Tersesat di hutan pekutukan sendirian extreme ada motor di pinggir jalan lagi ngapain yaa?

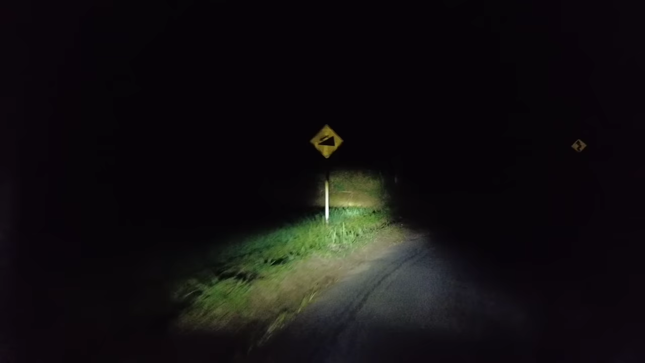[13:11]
Itu setelah saya keluar, terus saya ketemu bapak-bapak. Saya bercerita di sana, dari sini, Pak, gitu. Dan bapaknya, ya Allah, Mas, itu jalur nggak pernah dilalui, sudah, itu udah nggak ada orang yang lewat situ, gitu.
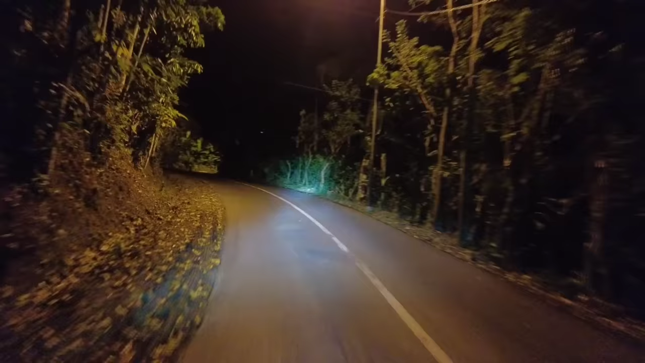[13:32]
Tapi tadi saya nanya, Pak, sama ibu-ibu, katanya bisa motorku ini sanggup, gitu. Oh, alah, Mas, Mas, iya, jangan orang ngerti, ya, ibu-ibu, nih. Jangan yo Pak, ya ora apa-apa lah Pak, ya ngomongnya. Terus aku ngomong kayak gitu. Ya, sedikit kisah hari ini ya, teman-teman, video kali ini. Dan kita sekarang ini ada bulak ya, atau jalur kosong.